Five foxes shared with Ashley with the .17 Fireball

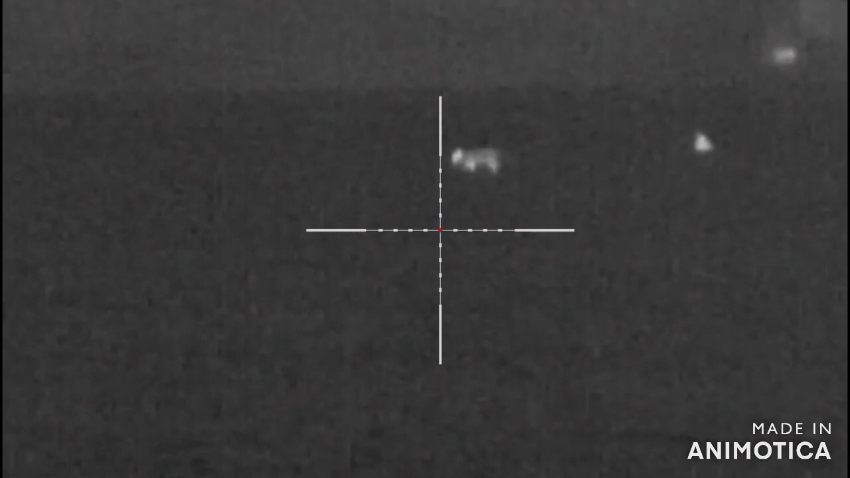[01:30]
Yes. Yes. Do you know what that moved? Just as I pulled the trigger. That is down. Yeah.
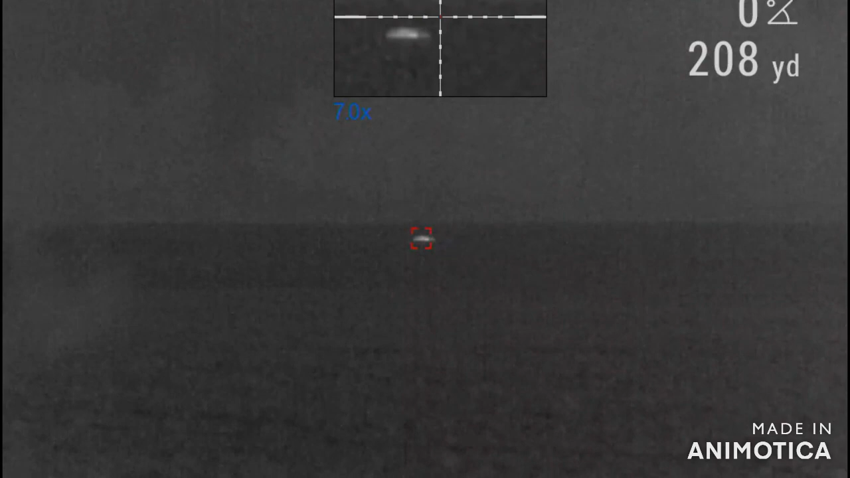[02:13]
That is down. You will pump up to see something in here, isn't it? I'll tell you what. No problem. 208. That's been good. Yeah. Let's see how far it is.
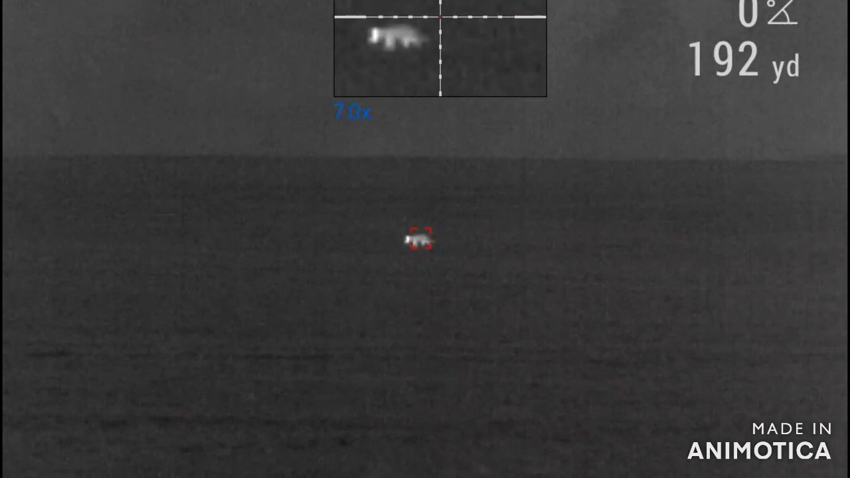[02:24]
Yeah, that's doable.
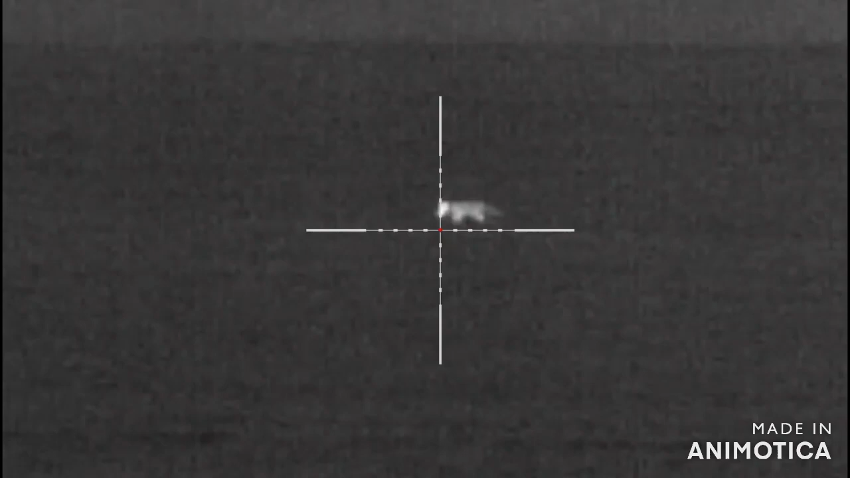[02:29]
All you can see is hit.
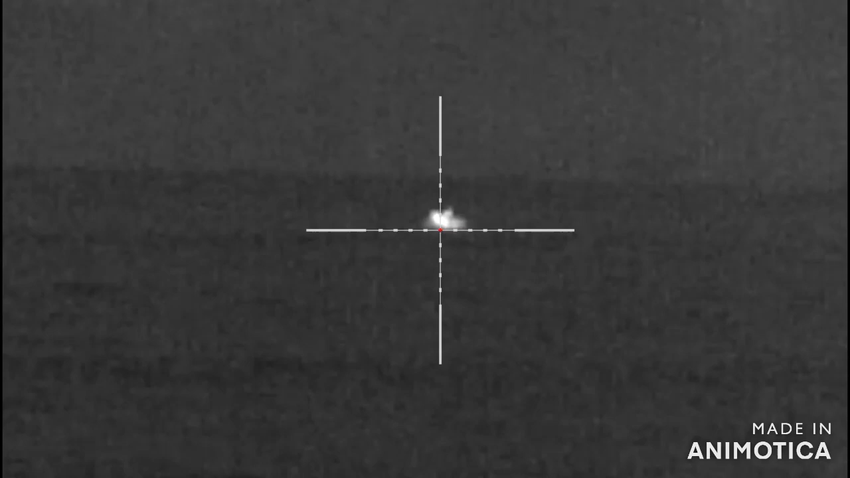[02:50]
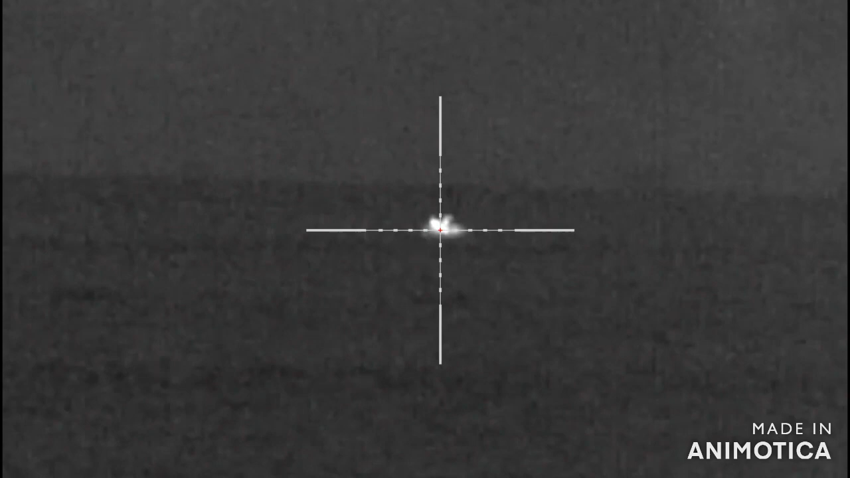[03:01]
Splat.
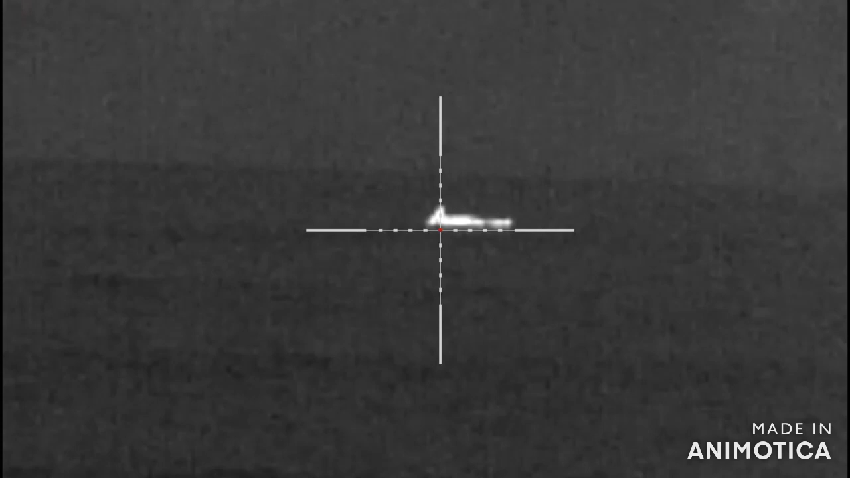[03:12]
I didn't want that, did it? Fucking hell. That was 180 yards. Was it? Yeah.